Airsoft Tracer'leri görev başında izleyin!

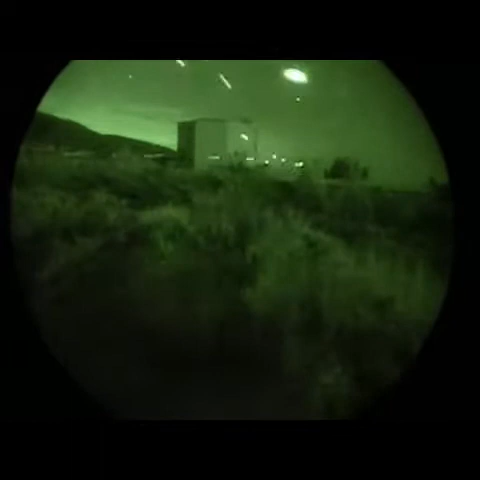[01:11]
. . . Is that ours? Right.
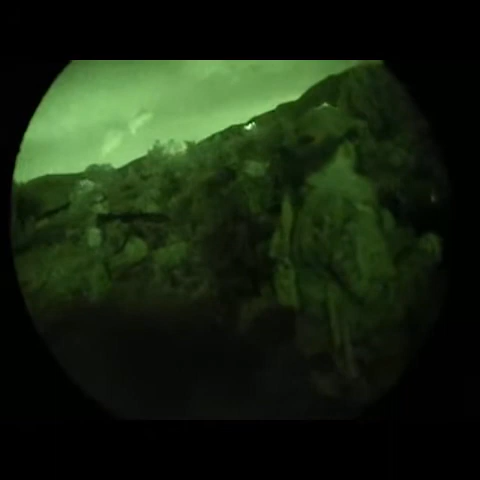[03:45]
I got movement. Those are our guys. Roger that. Roger.